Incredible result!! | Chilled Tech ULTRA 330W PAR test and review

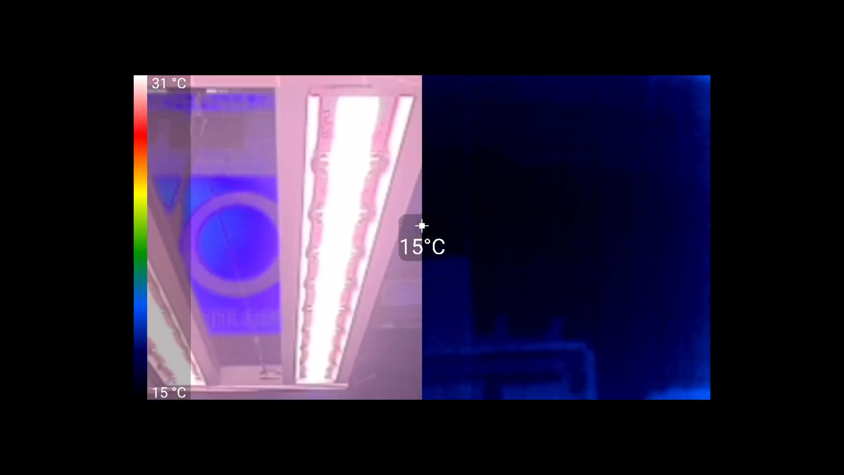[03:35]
On screen: spot 15°C, scale top 31°C, scale bottom 15°C
about 10 degrees above and diode temperature is running very low again.